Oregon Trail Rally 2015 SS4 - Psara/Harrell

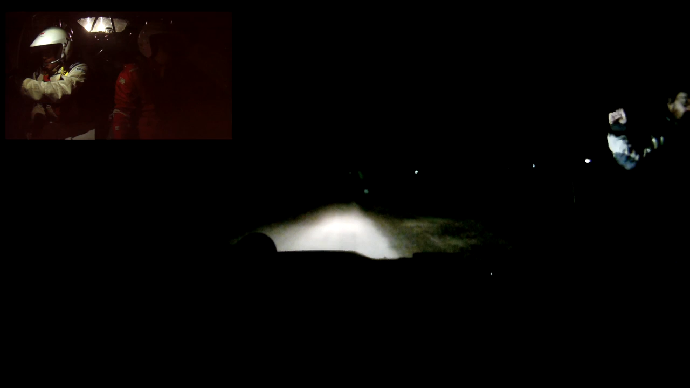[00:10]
4, 3, 2, 1, go, 15, turn left 3 minus, into turn right 2, oh lord, into left 4 minus through gate, and through gate, turn left 4 plus, onto track, into right 6, over 350, oh my god, oh,
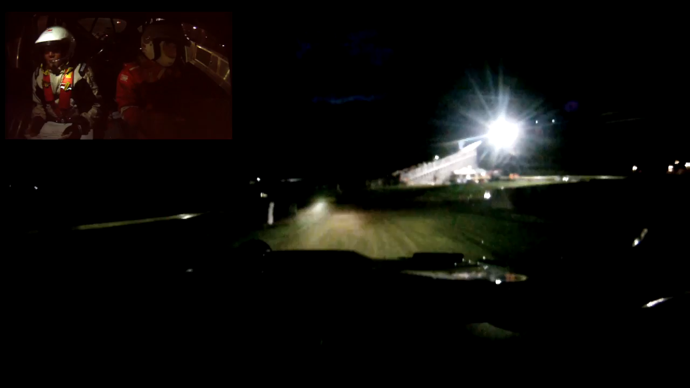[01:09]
left 5 minus, onto gravel, into right 6,